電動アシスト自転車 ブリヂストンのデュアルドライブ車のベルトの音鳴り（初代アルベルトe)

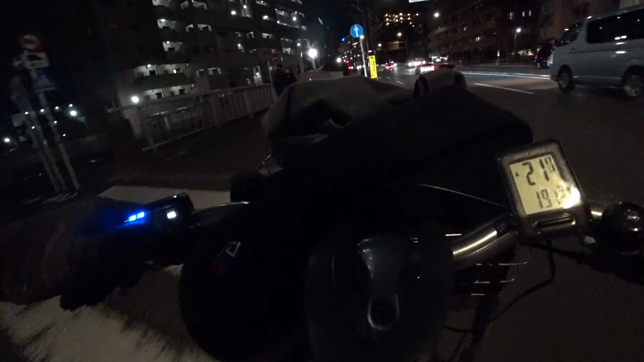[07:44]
まあ、気に留めておいていただけるといいかなって思います。この上り坂がいければ、もうあとは、大丈夫かな。うん。ここでアシスト切れなければ、最後まで快適に帰れそうです。
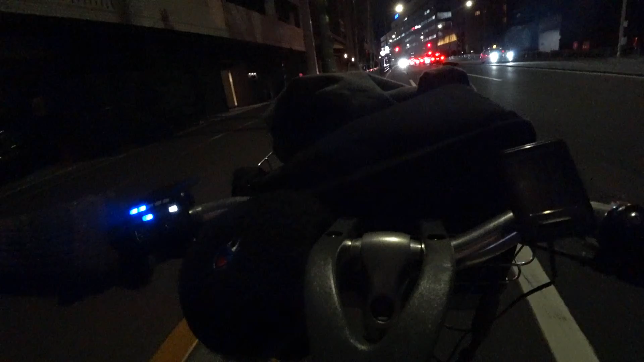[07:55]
はい。はい、さっきまでね、2点等だったんだけど、急に一等点滅になりました。まあ、でも今まだアシストするんで、この先はそんなね、